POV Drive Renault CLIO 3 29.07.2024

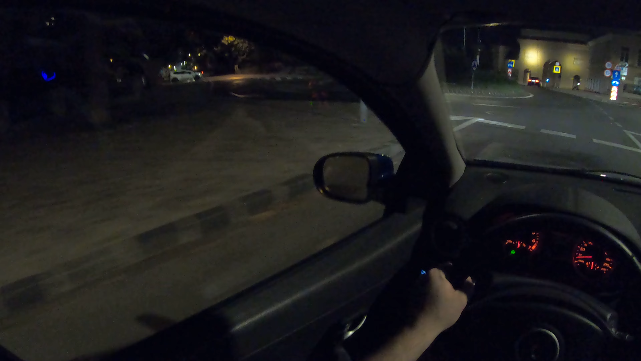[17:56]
Here we have the old entrance, Shkei Gate. In which the Romanians centuries ago